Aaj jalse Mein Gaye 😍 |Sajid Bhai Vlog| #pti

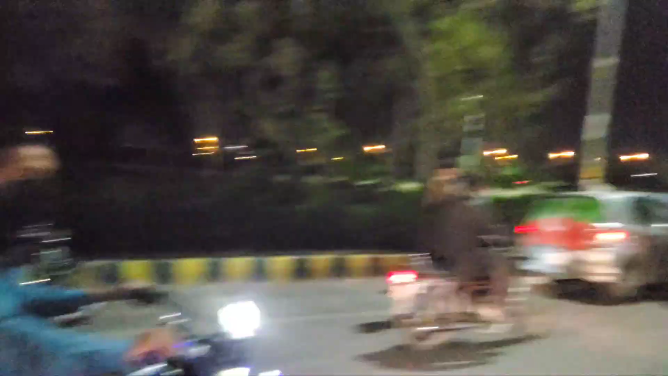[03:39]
आप रैली के साथ साथ जा रहे हैं, हम एफ9 पार्क वहाँ पहुँच के आपको दिखाते हैं क्राउड।